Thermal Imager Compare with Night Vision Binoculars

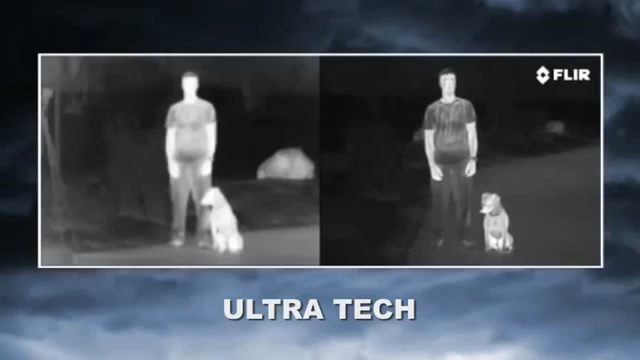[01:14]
With four times the image clarity and detail of earlier systems,
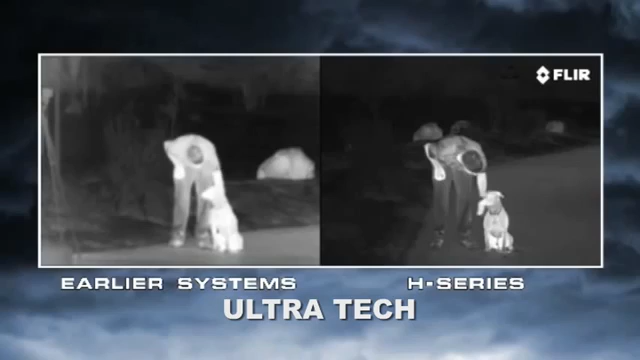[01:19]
the H-Series lets you see more of your surroundings than any other thermal night vision technology in the world, for less than half the price. Thermal cameras provide tactical advantages that other night vision technologies just can't touch.
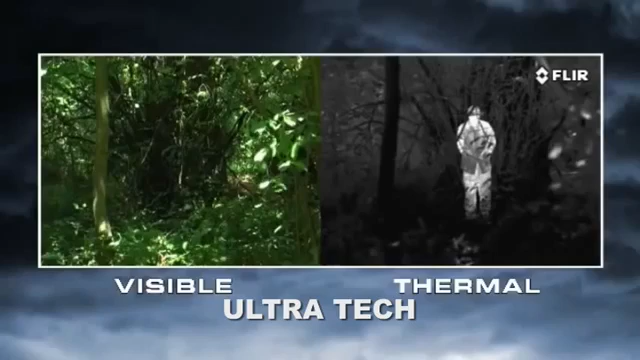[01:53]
Everything on Earth gives off thermal energy called a heat signature, and anything with a heat signature shows up clearly to a thermal camera. This helps you to see things you'd never see with your eyes, or with yesterday's night vision cameras.
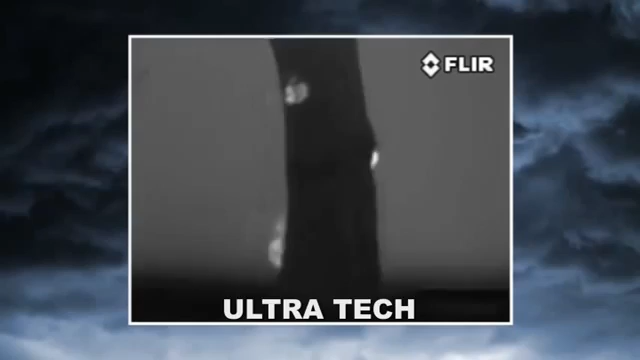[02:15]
Thermal cameras help you to see people lurking in the shadows,
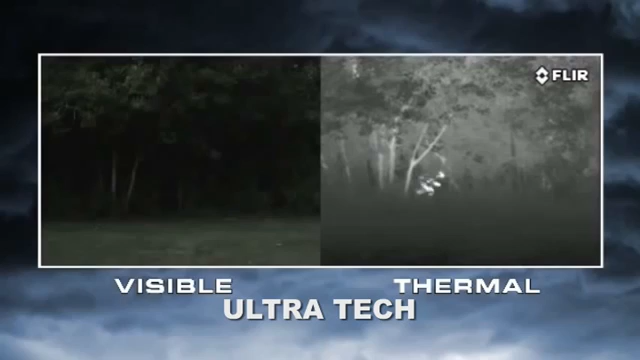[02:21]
hiding in thick foliage, and sneaking around dark parking lots.
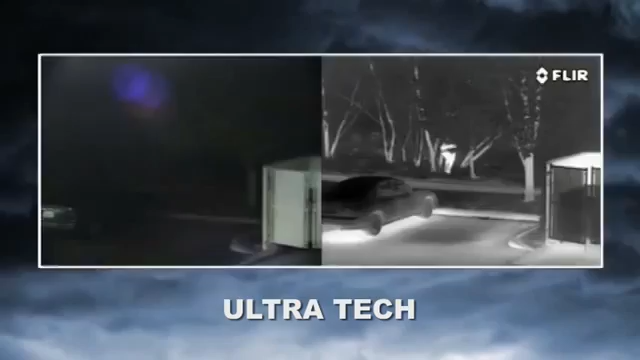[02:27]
They're also effective search and rescue tools in full sunlight and in total darkness, allowing officers to scan large areas quickly and find people before they can come to harm.
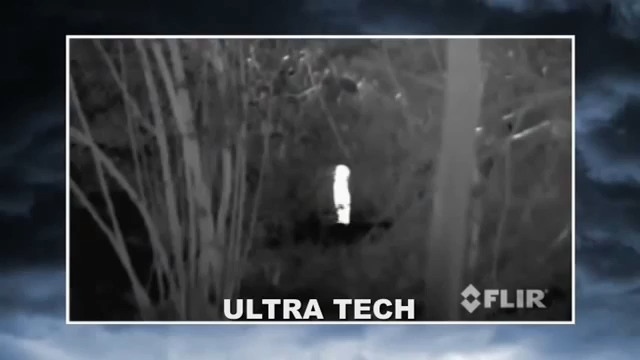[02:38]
Thermal cameras let you see clearly day and night, without the limitations and disadvantages inherent in other common night vision technologies.